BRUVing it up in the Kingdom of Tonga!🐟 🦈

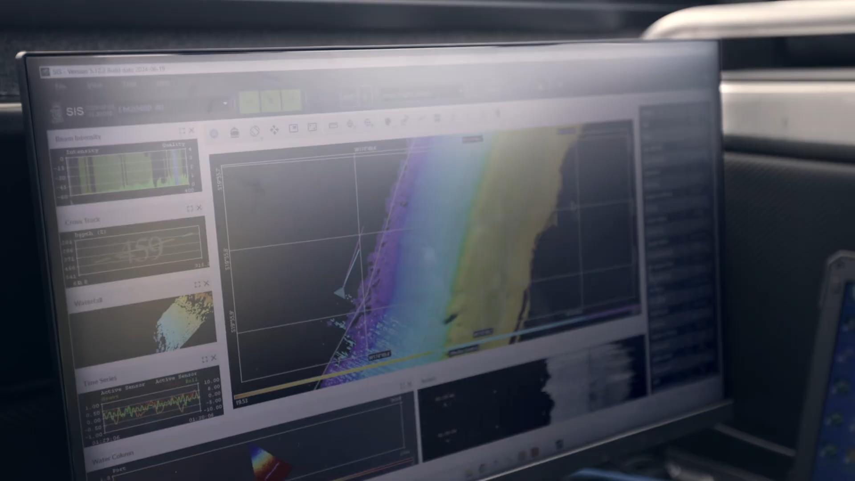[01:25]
the topography, as well as fine scale differences in habitat.